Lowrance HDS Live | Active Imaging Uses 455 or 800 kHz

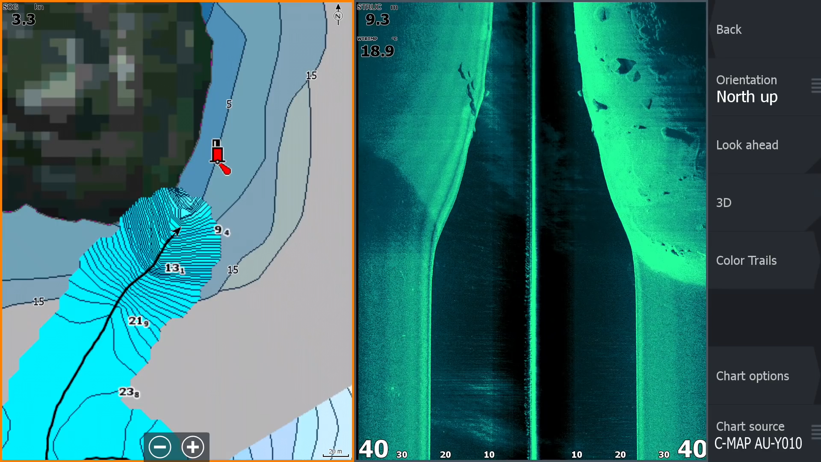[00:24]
where range doesn't really need to be sacrificed. If you want to go greater distances, so you can change over to 455kHz and you have that little bit better range.